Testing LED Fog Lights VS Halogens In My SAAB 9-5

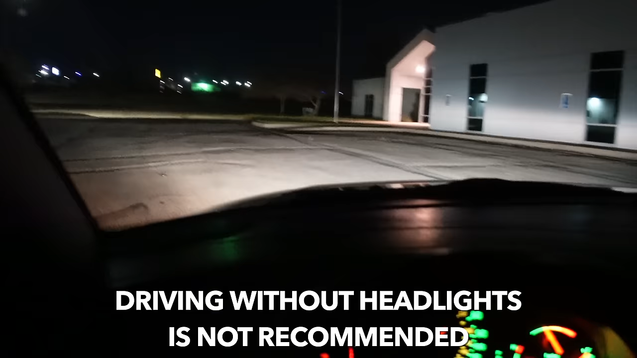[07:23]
In fact, it almost makes no difference. That's the headlights.